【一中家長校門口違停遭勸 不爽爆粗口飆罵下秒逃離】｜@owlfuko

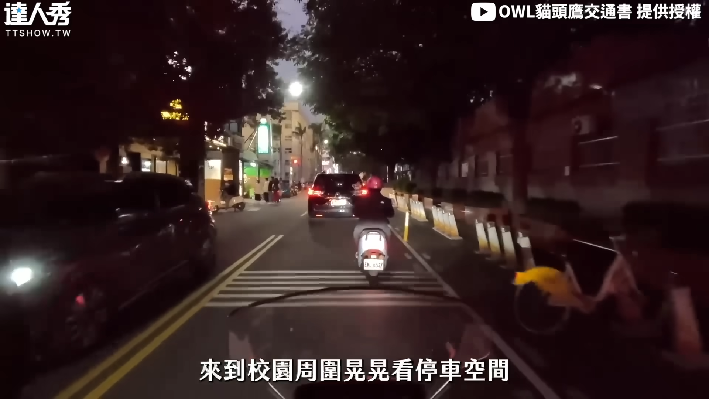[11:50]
到校园周围晃晃看停车空间确实黄线都被停满了但是停车场仍然有很多位置体大停车